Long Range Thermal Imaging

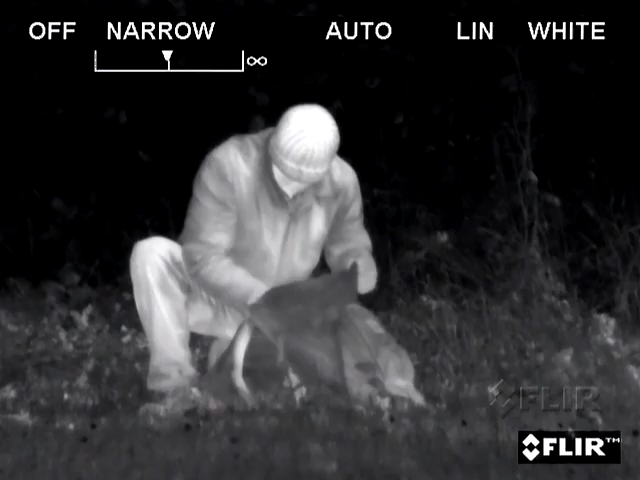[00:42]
large-format TV-3000 use a high-sensitivity Quantum Well Infrared Photo Detector,
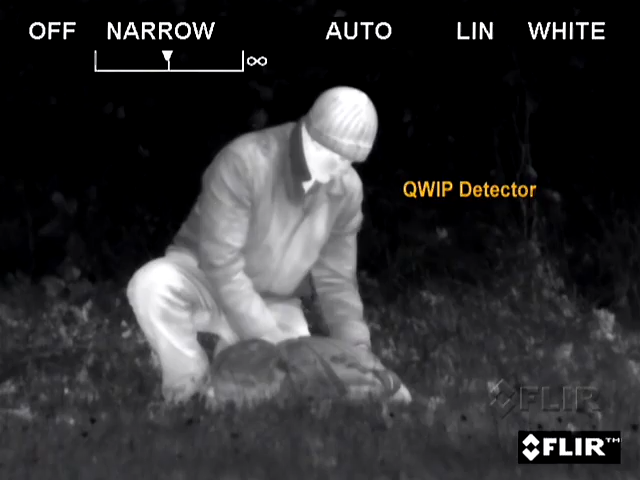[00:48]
or QUIP sensor, that is well-suited for extremely cold climates and resists damage from laser-aggression weapons.
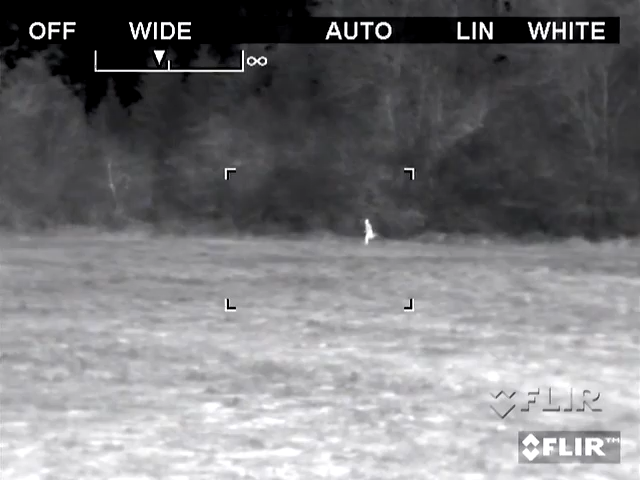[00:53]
The three-field-of-view thermal imaging system provides
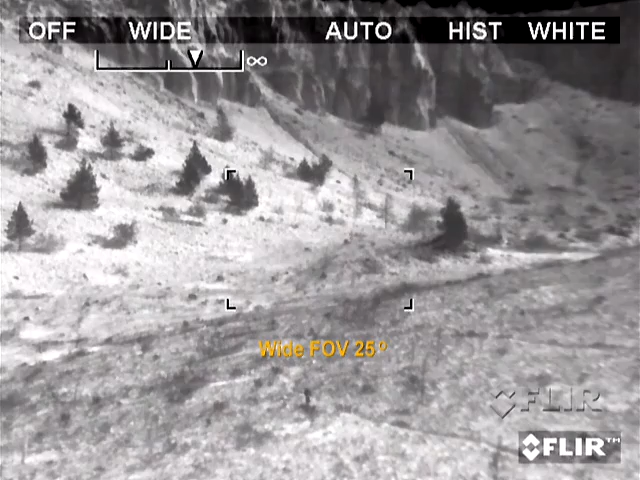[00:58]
excellent image quality and fast situational awareness with lens changes at a fraction of a second.
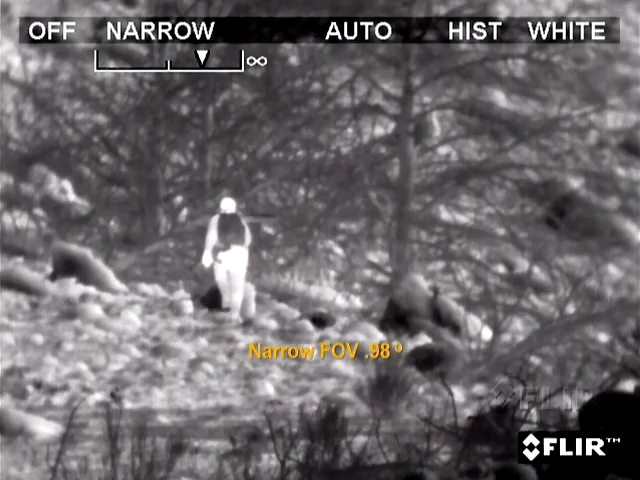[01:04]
The system will track vehicles at ranges exceeding 20 kilometers and
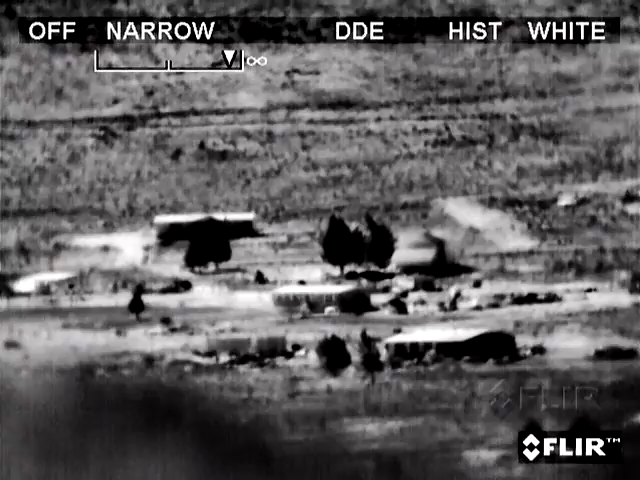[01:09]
provides a variety of automatic features to reduce operator workload.
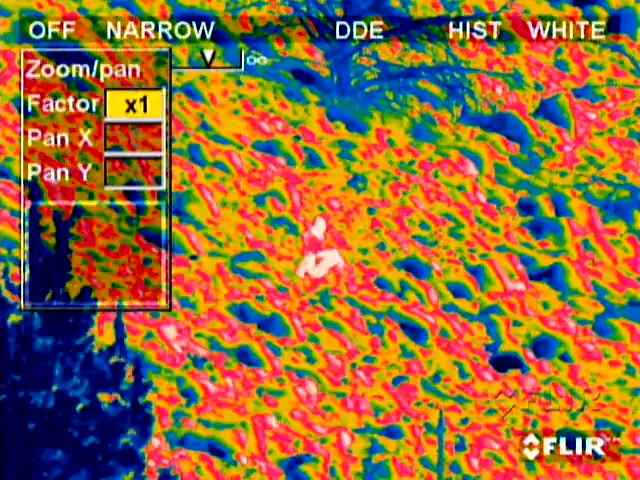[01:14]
several advanced imaging processing features like digital detail enhancement ensure clear, properly contrasted imagery.
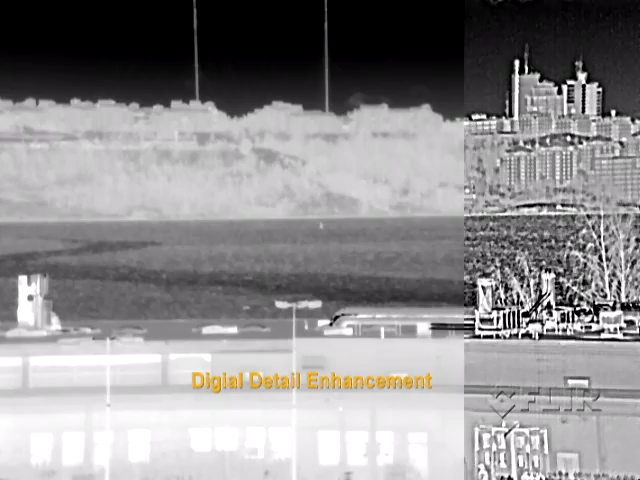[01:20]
The systems perform well even in scenes such as battlefields,
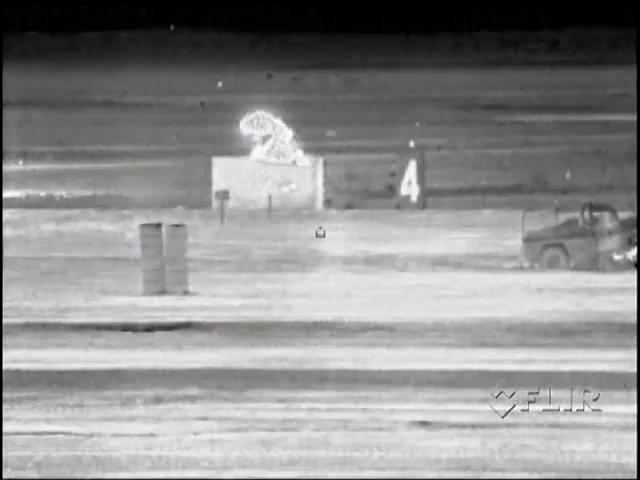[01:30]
where blooming can be a problem because of hot targets and low-contrast backgrounds.
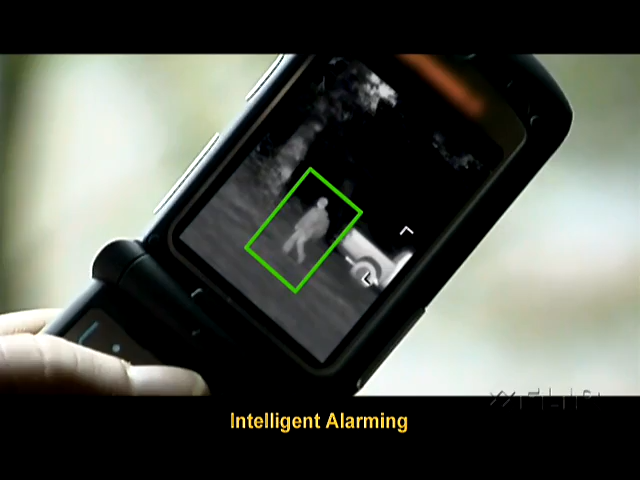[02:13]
Operators can report precise target location based on coordinates displayed on screen. For situational awareness, the system will build a continuous 360-degree panoramic image.